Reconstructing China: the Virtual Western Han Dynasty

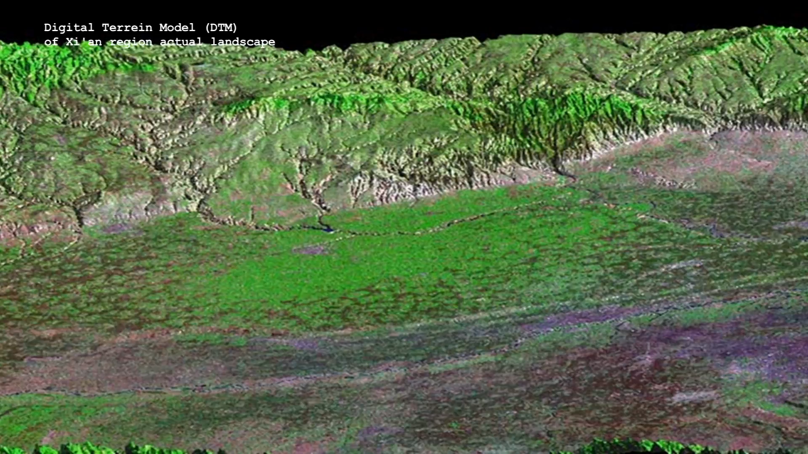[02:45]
or DGPS, and laser scanners, those three institutions work together to obtain fantastic results, important telemetric surveys,
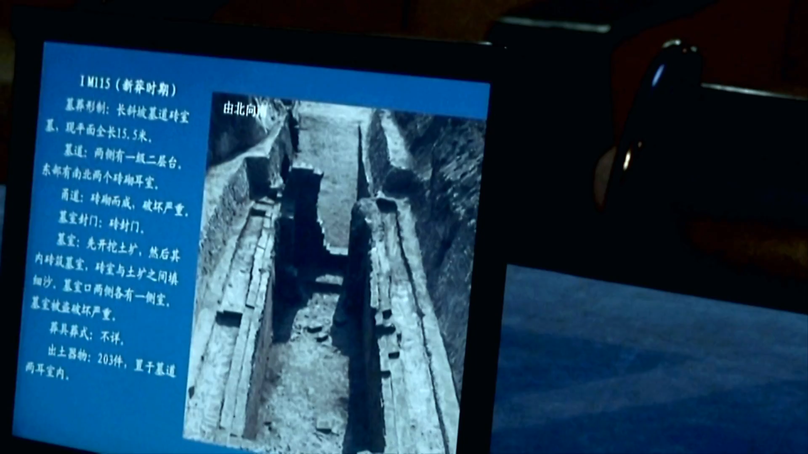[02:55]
a very rich digital data collection of the most representative monuments and artifacts of the Western Han Dynasty,
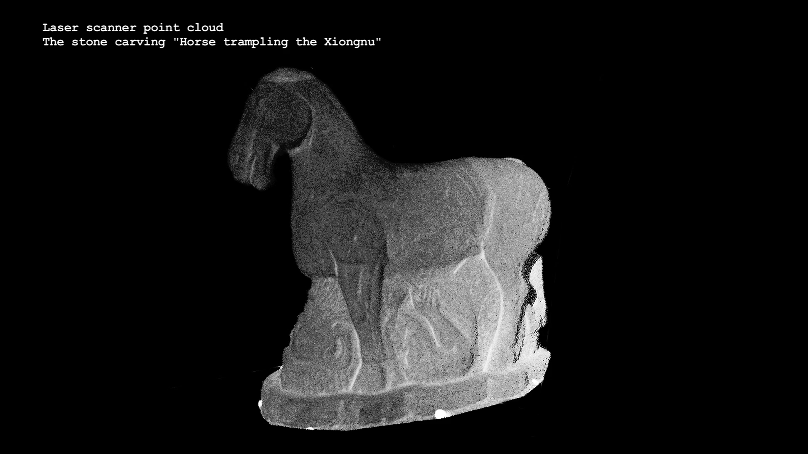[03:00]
the biggest empire in the world, even bigger than the Roman Empire, and basic to understanding the actual China, and also,
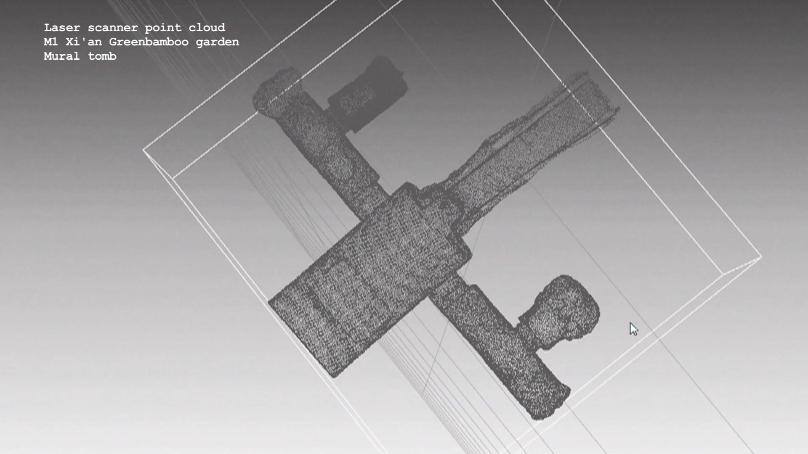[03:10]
the third reconstruction of four tombs datable between the first century before or after Christ.
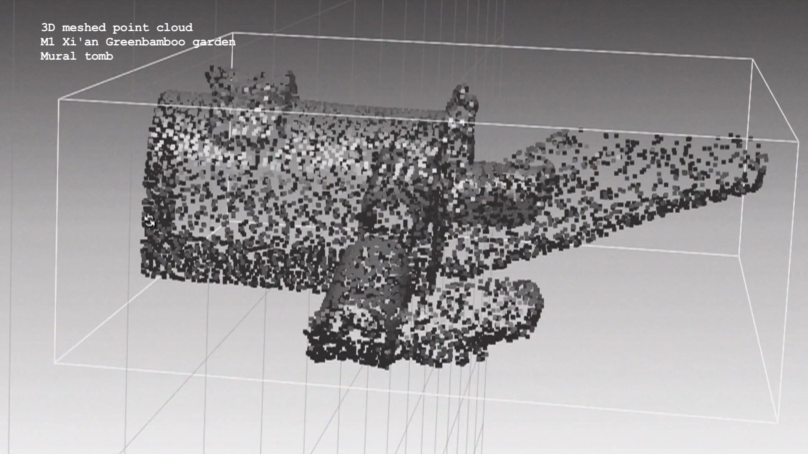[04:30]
The integration of different technology is a challenge,